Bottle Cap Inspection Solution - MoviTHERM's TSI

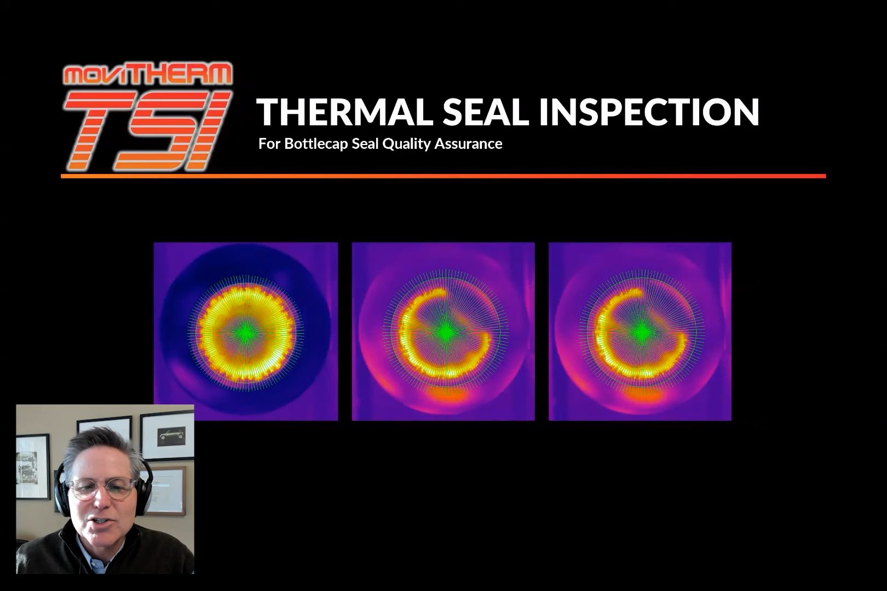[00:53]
The TSI Recipe Manager allows the system to adapt to various seal inspection applications. MoviTherm TSI uses a proprietary inspection technique that not only identifies pass or fail conditions, but also identifies the failure mode and location. Well, how does it work?
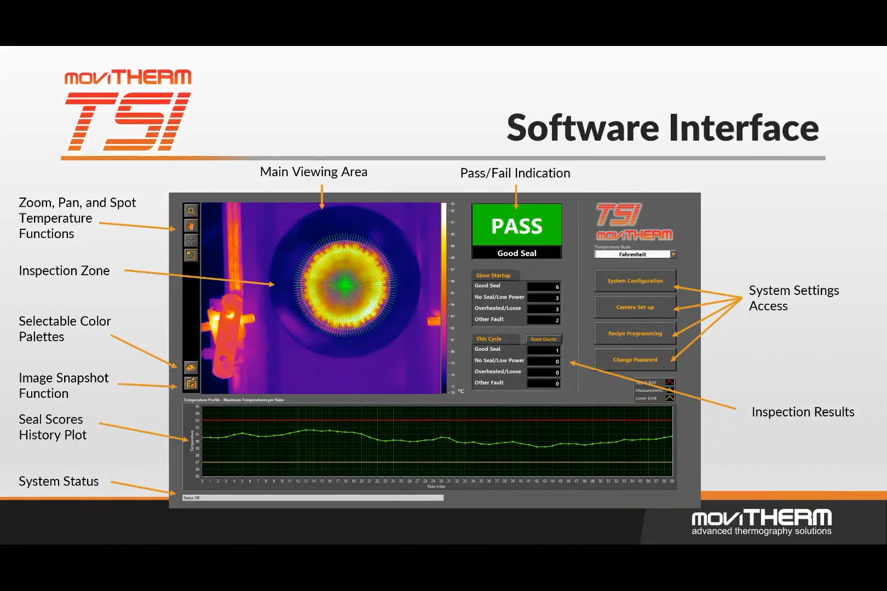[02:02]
In this example, the bright yellow ring in the thermal image indicates a good seal and is indicated by the green pass in the indication window.